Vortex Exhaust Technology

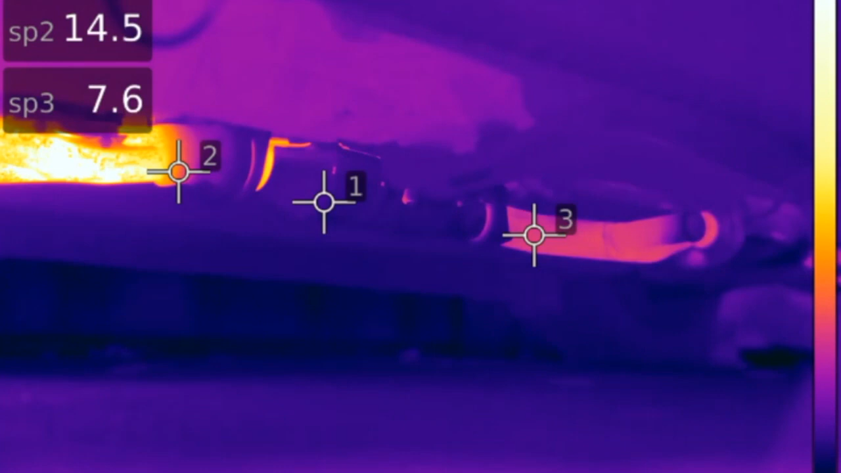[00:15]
Vortex's patented technology uses wasted energy in the form of exhaust pressure to accelerate gas over a profiled shape, creating a vortex.